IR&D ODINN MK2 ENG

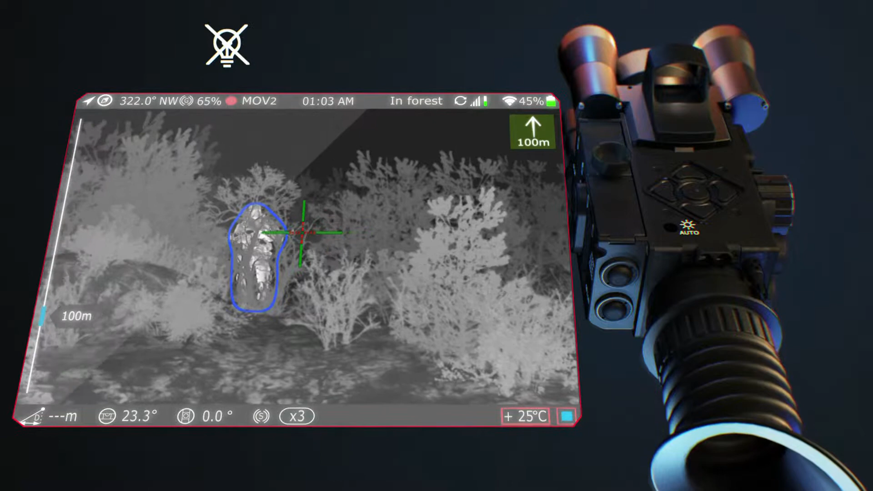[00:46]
rain, snow, fog and when a target is partially hidden in the vegetation.
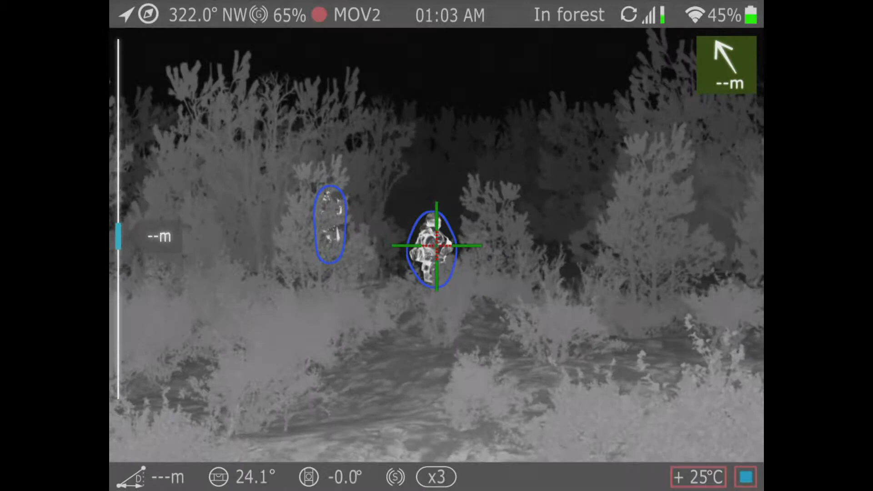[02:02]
An elevation angle sensor The integrated ballistic calculator Automatically controls the reticel movement Which is based on A high selective range finder Aiming human type objects At the distance up to 1500 meters Including the environment Like scarce vegetation